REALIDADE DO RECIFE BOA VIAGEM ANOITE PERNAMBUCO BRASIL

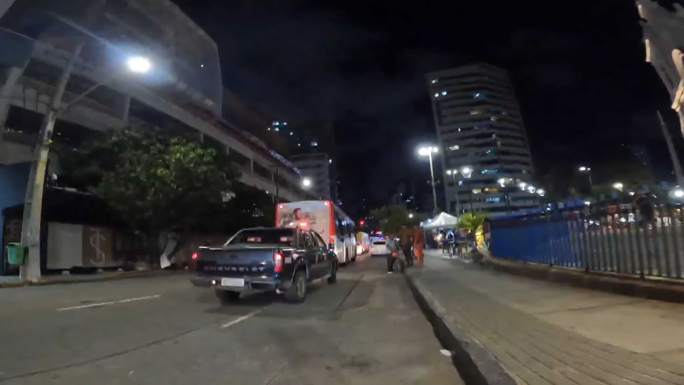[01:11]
Aqui no caso a minha direita é a pracinha de Boa Viagem. Aqui é bem a minha esquerda, né? Tem pessoas também que ficam em situação de rua. Mesmo de frente da pracinha de Boa Viagem, né?
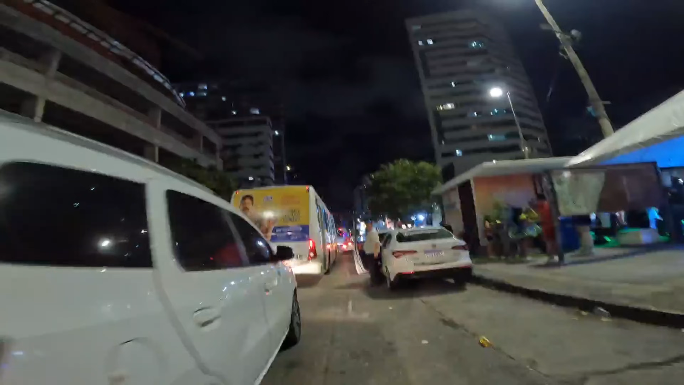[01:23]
Aí à frente a gente vai seguir a Avenida Conselheiro Aguiar.
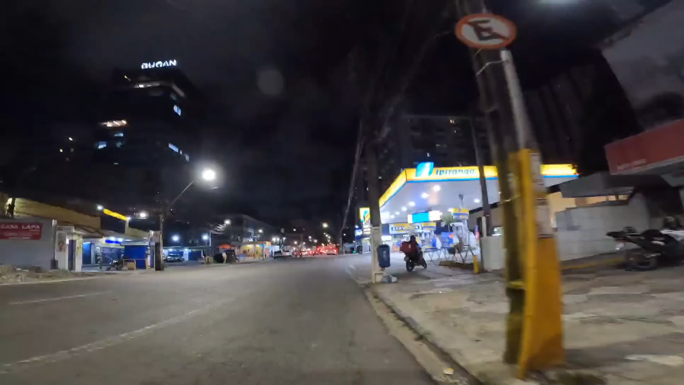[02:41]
Fica mesmo aí de frente da caixa, né? Lotérica. Aqui também, ó. Próximo também do mercado de Boa Viagem, olha aí.
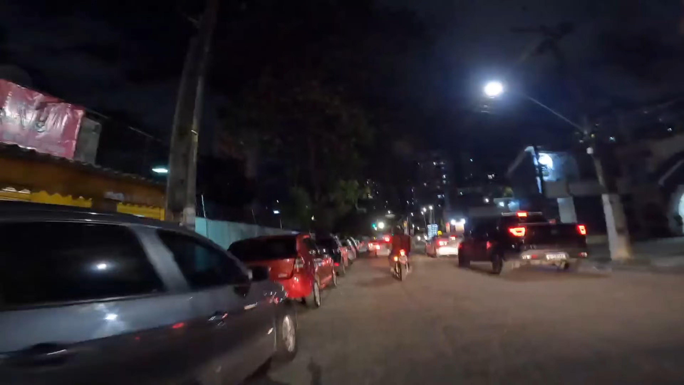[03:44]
Não nessa rua, mas aí na Engenheiro Domingos Ferreira, né? Onde se encontra a delegacia de Boa Viagem.
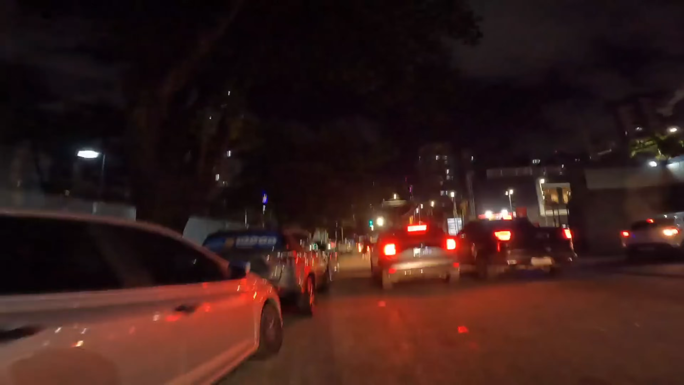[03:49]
É por trás dessa delegacia de várias pessoas, né?
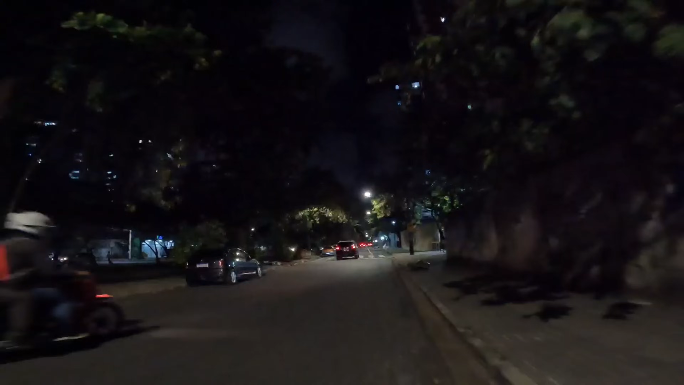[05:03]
Aí à frente, pessoa em situação de rua, vou dar uma girada só pra você ver.
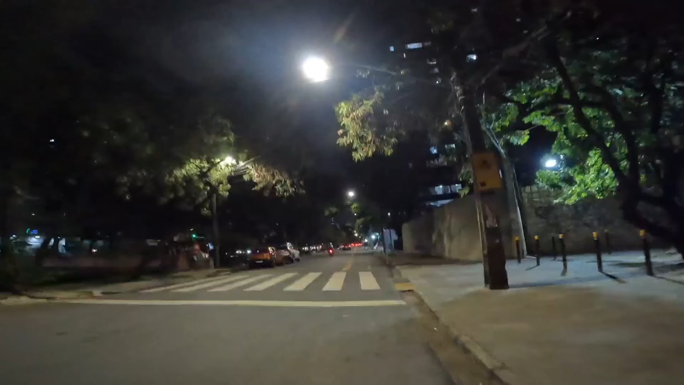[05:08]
Não vou dar uma girada não, passar assim normal. você ver a situação.
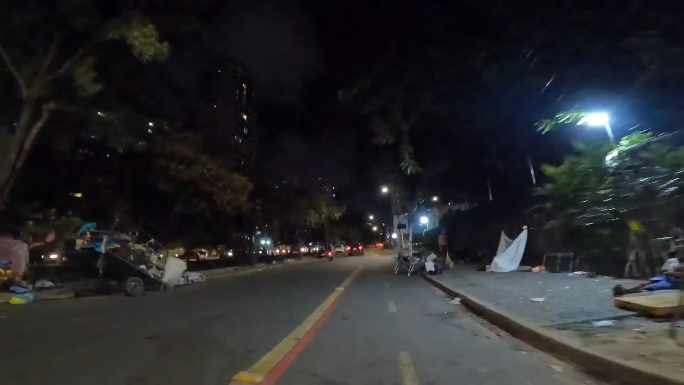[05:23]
É engraçado, ele fica olhando pra pessoa, velho. Quando você passa, né? Eita, graça. Ali é mesmo atrás da delegacia.
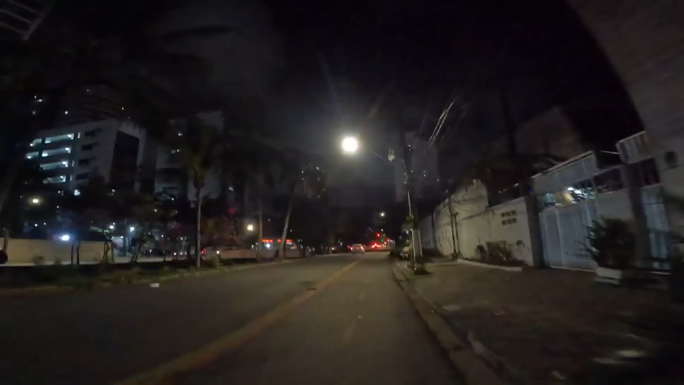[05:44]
Aí agora eu vou. Mas lá pra frente também tem pessoas em situação de rua também, lá embaixo da ponte. Aqui quase não tem pessoas morando assim na rua.
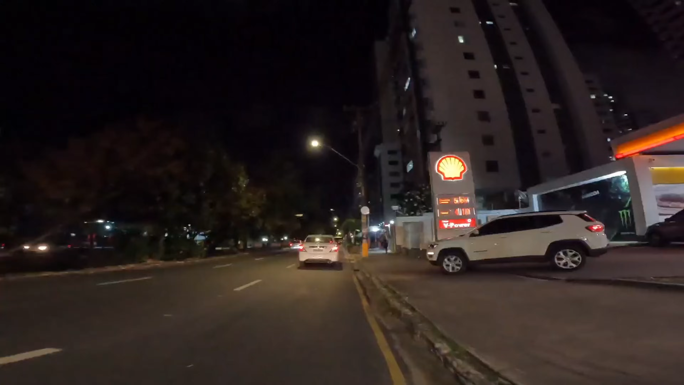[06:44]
Vou entrar na outra rua ali, quando passar onde eu passei, né?
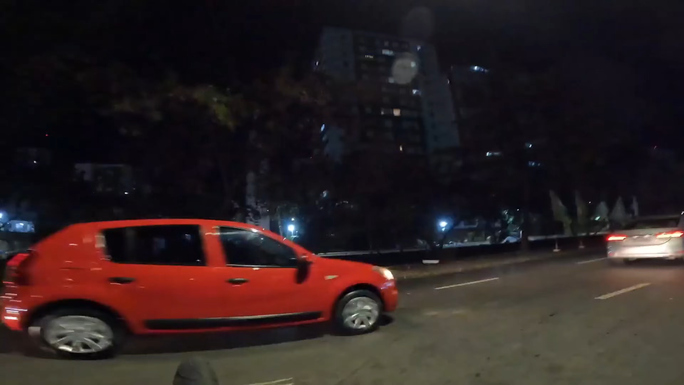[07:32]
Faz suas barracas para poder estar morando, né? Eu só passar direto, eles vão entrar à direita.
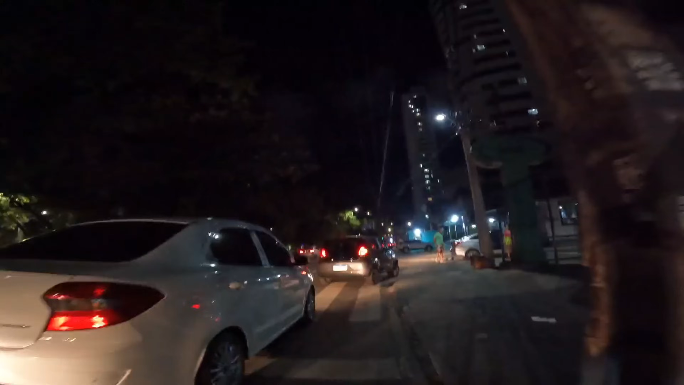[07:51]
Peraí, o cara não deu sinal, não, velho.
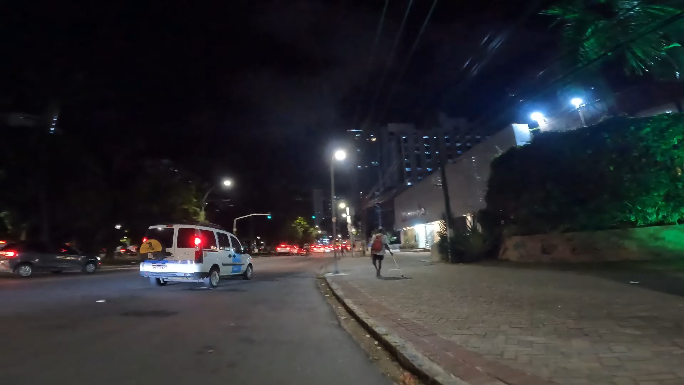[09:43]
Mesmo aqui, nesse farol onde moram várias pessoas, né? Situação de rua.
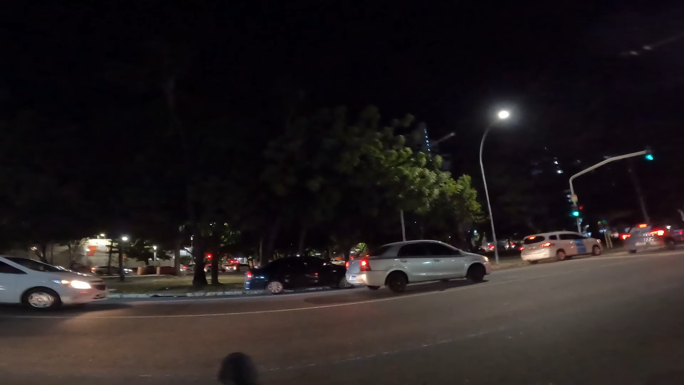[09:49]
Mesmo aqui na travessia do farol, pessoas moram na rua. De barraco, eu queria passar ali pra você ver, né?
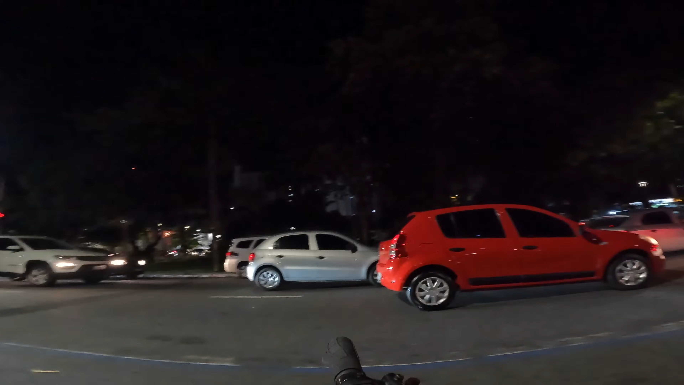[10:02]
Ali mais próximo. Vou tentar passar por lá. Deixa. Deixa o sinal fechar, vou dar uma passada lá.
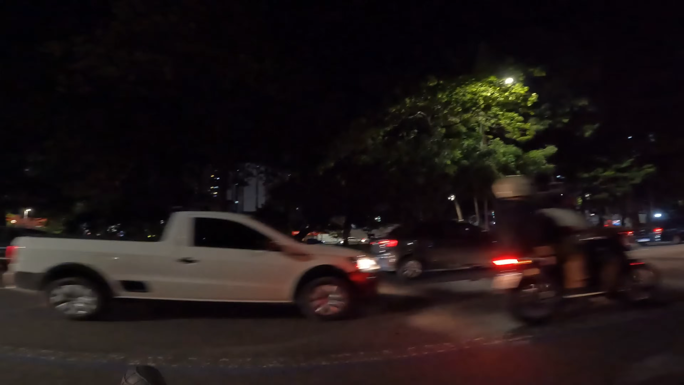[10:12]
Mas dá pra você ver lá, né? Olha lá. Olha lá, tá vendo? Familiares mesmo, isso é. Caraca. Vou passar por aqui mesmo, dá pra você ver. Familiar lá as barracas, tá vendo? Meio de frente do Hospital Alfa. Ah, criancinhas.
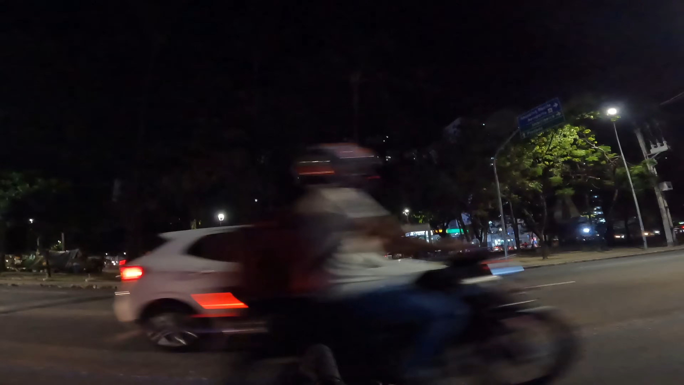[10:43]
Não sei se o governo realmente tem algum projeto para isso aí, né? Para estar tirando essas pessoas assim da rua. Tá vendo?
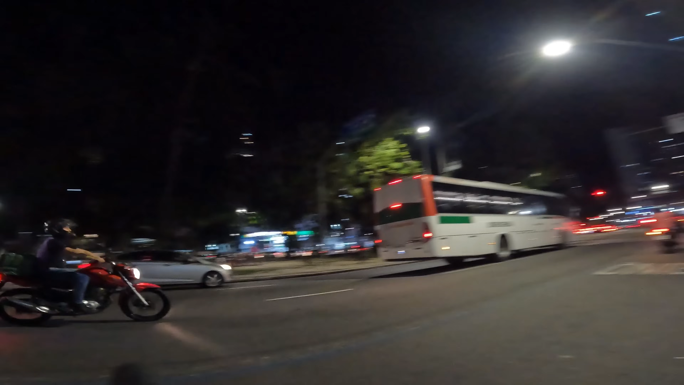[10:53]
Mesmo aqui de frente do Hospital Alfa, olha aí. Complicado demais.
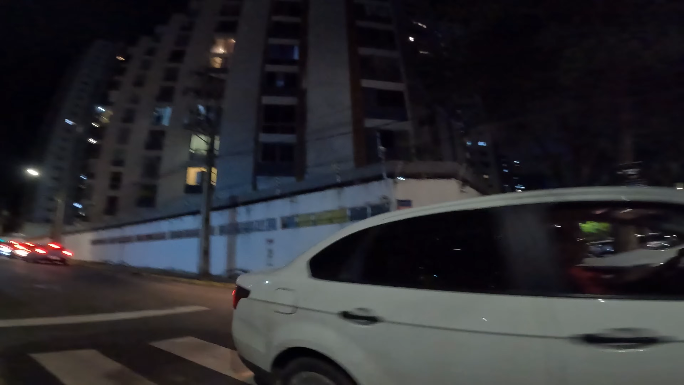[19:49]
Passar lá, né? Rua Professor Mário de Castro, essa que eu tô cruzando agora. Tem um espetinho ali, ó.